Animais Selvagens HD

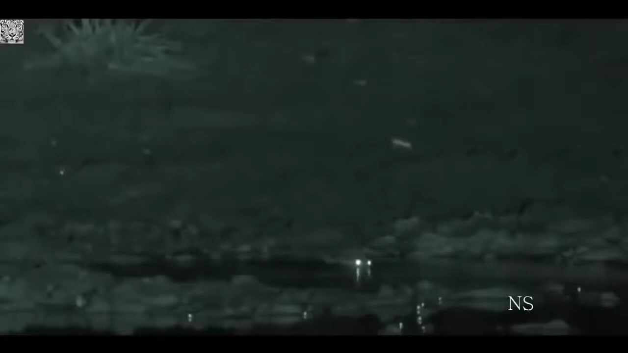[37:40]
E alguns desses olhos pertencem a um jovem crocodilo persa. Os sapos pulam para escapar conforme o crocodilo circula o lago. A melhor forma de se caçar sapos é encurralá-los contra a margem.
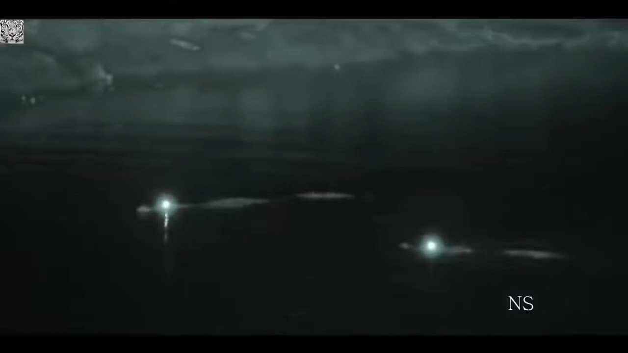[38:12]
Trabalhando juntos, eles forçam os peixes a saltar para devorá-los.
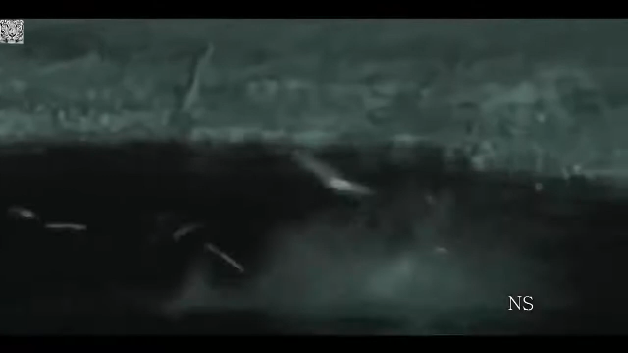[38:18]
Crocodilos persas são uma das poucas espécies de crocodilos em que ambos
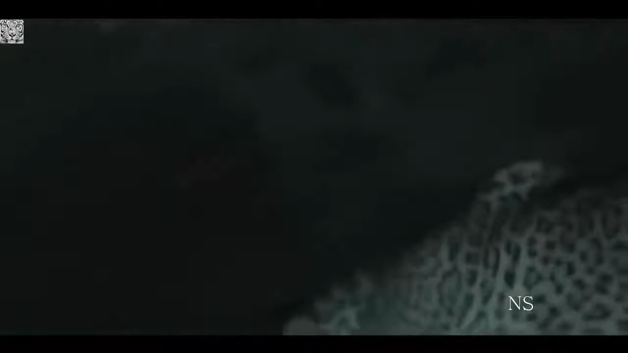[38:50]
um leopardo sentiu o cheiro do civeta e está atrás dele.
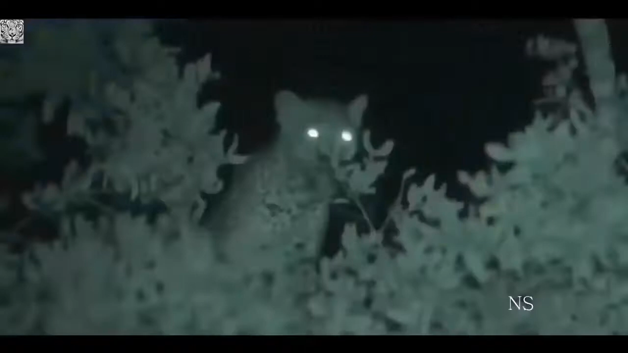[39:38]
o civeta não tem mais para onde ir
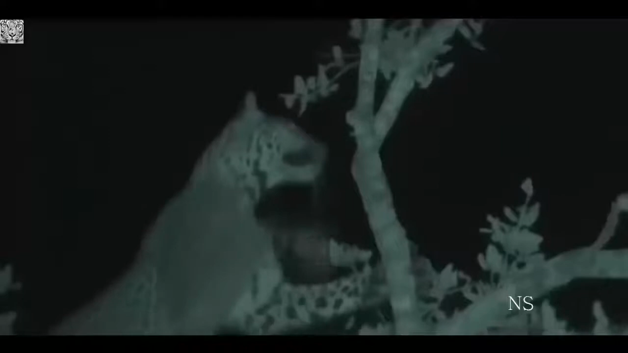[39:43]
e o leopardo escala a árvore cuidadosamente atrás de sua refeição.